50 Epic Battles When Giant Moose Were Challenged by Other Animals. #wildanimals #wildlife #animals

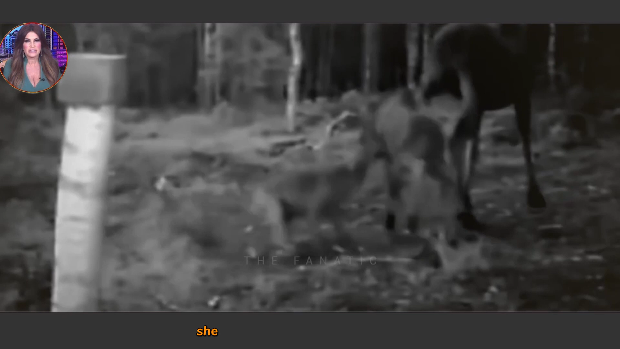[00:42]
she kicks her calf in the head instead, knocking the little guy out cold in the process.
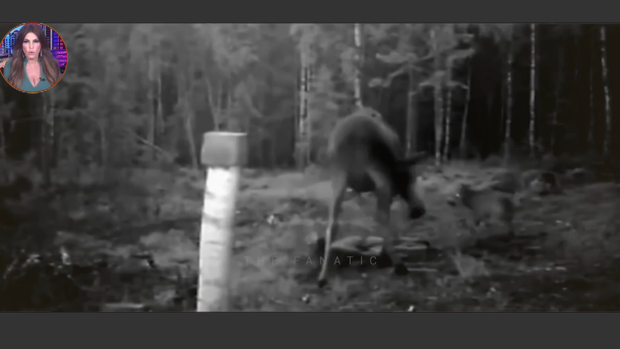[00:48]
The poor calf can't get back up, and the wolf hasn't finished attacking.
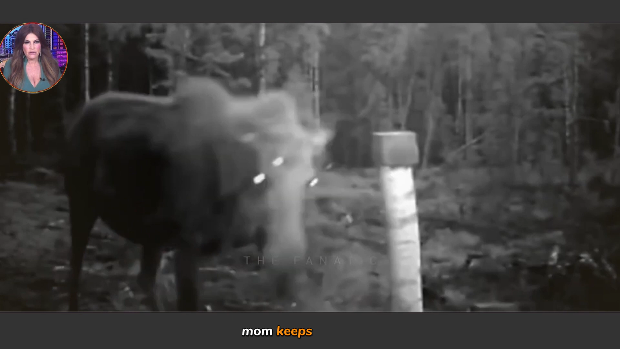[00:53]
Mom keeps defending and even tries to stomp on the wolf but misses.
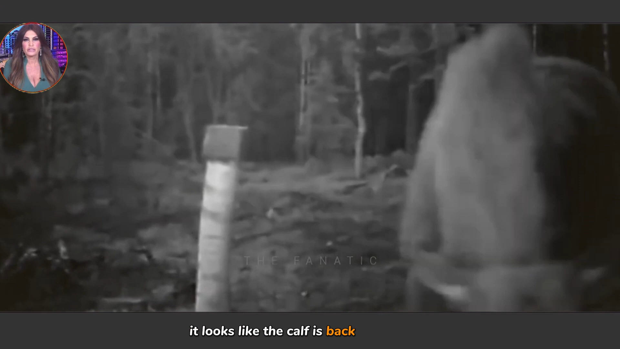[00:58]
It looks like the calf is back up and safe, so mom did her job like a real pro. The moose no longer had the strength to protect her calf.
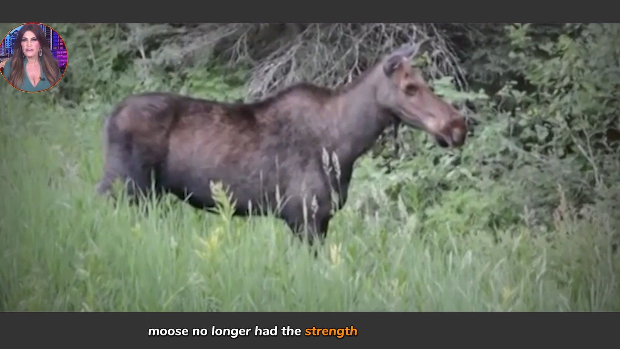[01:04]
This bear made a kill in the forest.
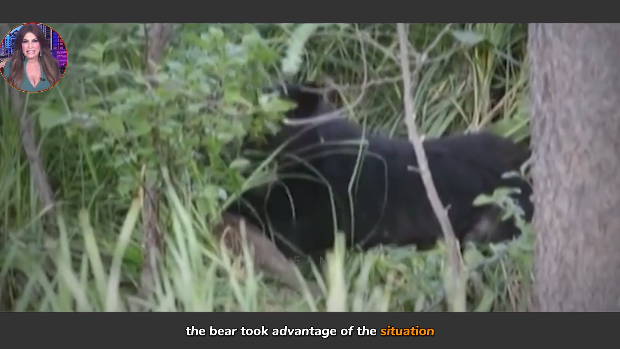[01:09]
The bear took advantage of the situation and killed the calf. In this video, a moose and her calf are ambushed by a bear and a wolf.
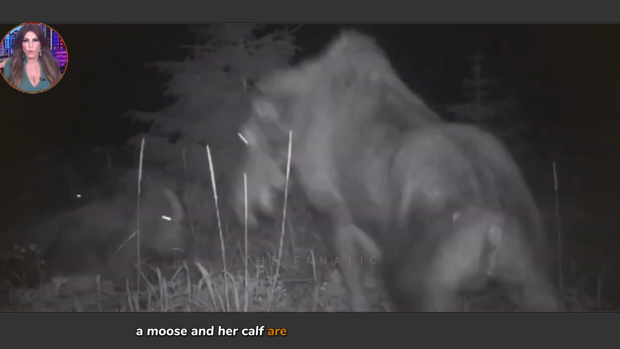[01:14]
The bear is taken head-on by the moose,
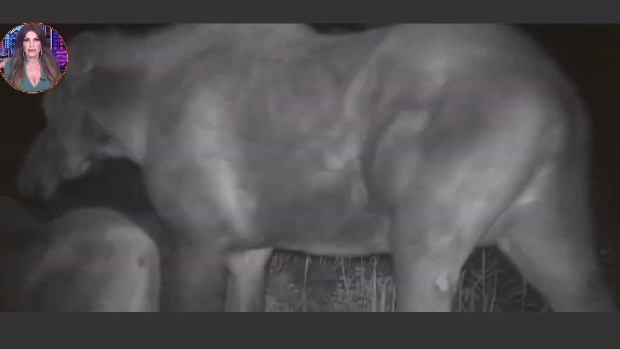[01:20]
as the wolf can be seen running past them to chase the calf, but we don't see the outcome.